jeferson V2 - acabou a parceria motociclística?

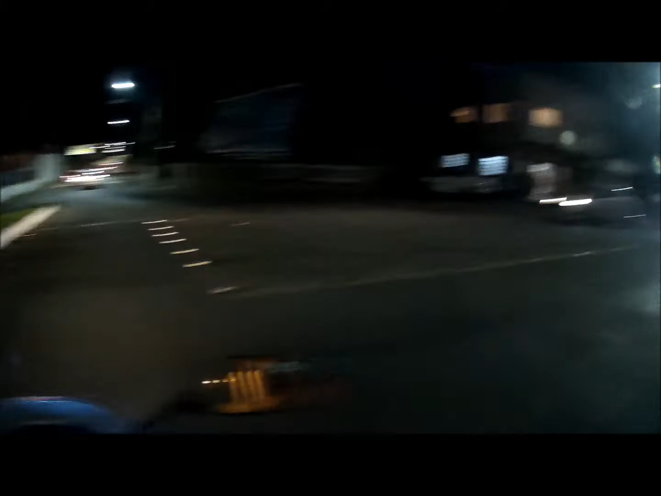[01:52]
Verdade, né? Eu vou ter que agora em outro posto para encher, porque aquele ali tava com problema no bico.
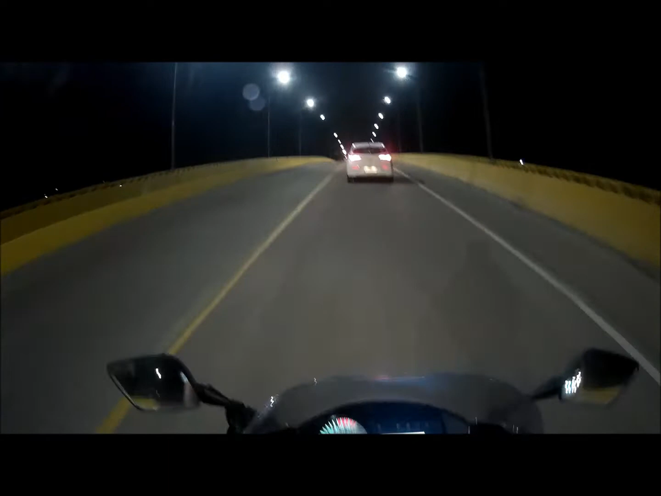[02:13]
E é isso aí, agora eu tô voltando aqui para mostrar que a moto tá aí, ó, só de boa, meio parada, né?